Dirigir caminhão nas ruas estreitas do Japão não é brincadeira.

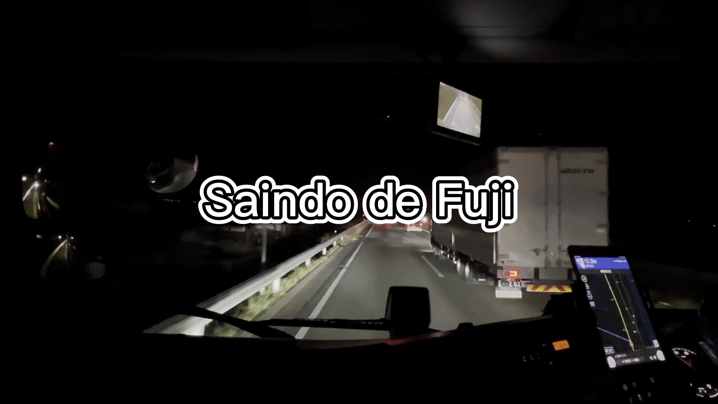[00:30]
Estou saindo aqui de Fuji, indo para a cidade de Sakura, lá na província de Tochigi.